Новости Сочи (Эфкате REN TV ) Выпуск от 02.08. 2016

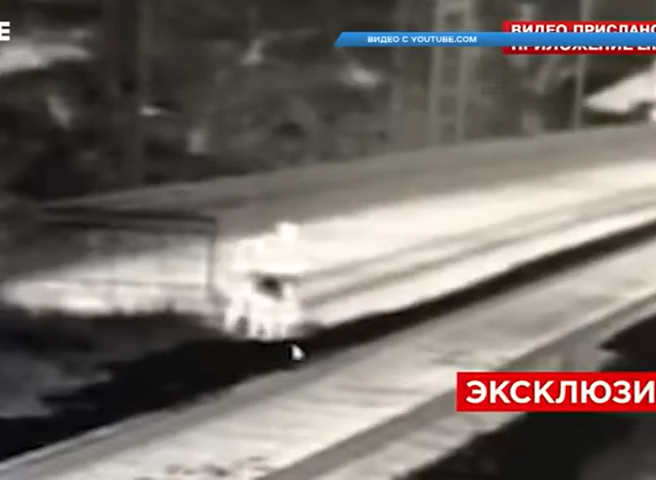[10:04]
Шокирующее преступление было совершено на железнодорожной платформе «Магри». По предварительной версии, 15-летняя девочка возвращалась домой с братом, который на некоторое время оставил ее одну. В этот момент к одиноко стоящей школьнице подошел мужчина. Он оглушил, а потом и задушил девочку. Кадры видео, повергшего в шок всех сочинцев, попали в объектив камеры наружного наблюдения, что и помогло установить личность подозреваемого.
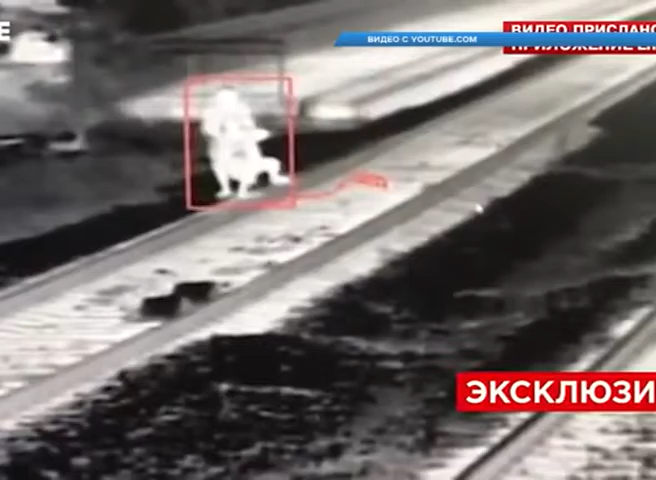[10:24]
Здесь же видно, как мужчина в шортах с пакетом в руках подходит к железнодорожной платформе «Магри».